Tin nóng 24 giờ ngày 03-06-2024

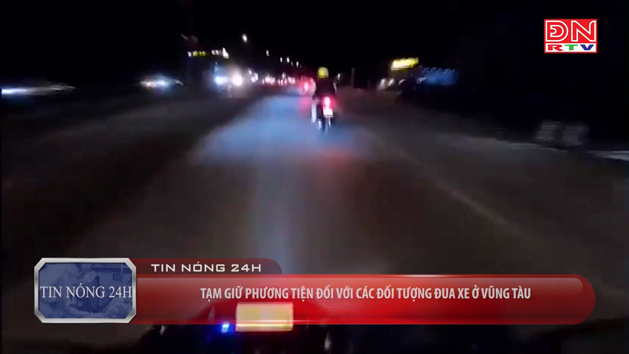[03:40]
nút gió Clip được một thành viên trong đoàn quay và chia sẻ trên mạng xã hội Và được khéo léo để không lộ biển số xe Tuy nhiên công an đã tìm ra manh mối
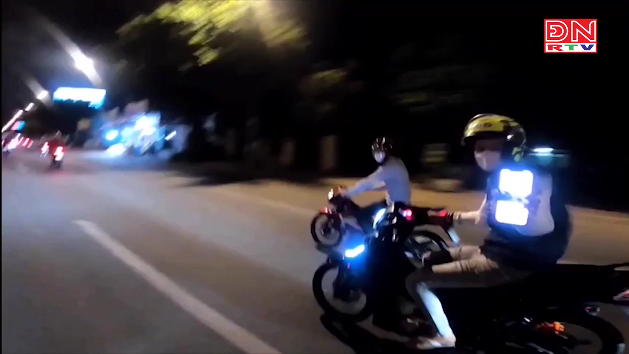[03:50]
Xác định được hai thanh niên trong líp Gồm NVT và VDK Cùng sinh năm 2003 Ngụ thị xã phố Mỹ, tỉnh Paris, Vũng Tàu Qua làm việc, hai đối tượng cho biết Khoảng 20 giờ ngày 16 tháng 5 Nhận thông tin có tour Lậu Cá Đuối Từ lóng các đối tượng dùng để thông báo cho nhau biết Kế hoạch từ các tỉnh thành khác đến Vũng Tàu Để đua xe trai phép Nên chờ sẵn trên
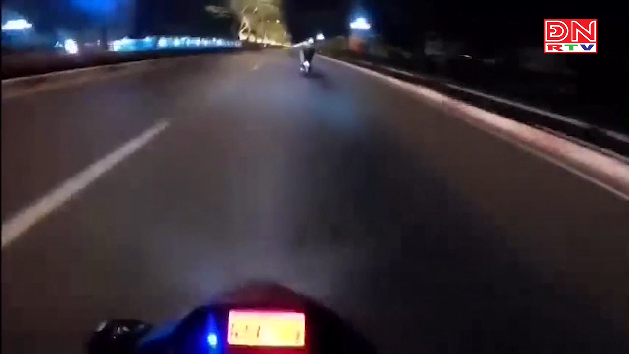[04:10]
quốc lộ 51 Để ghép cùng đoàn Lần theo manh mối, cơ quan chức năng xác định Người thực hiện hành vi nằm ngựa Điều khiển xe máy có biệt danh là Thánh Dường Nằm Và đã bốn lần thực hiện các hành vi nằm ngựa Nằm sấp, điều khiển xe máy Tốc độ lên tới 120 km trên giờ Lần theo dấu vết Lực lượng công an đã tìm ra DXT sinh năm 2002 Ngụ Long Thành Đồng Nai Là Thánh Dường Nằm và mời làm việc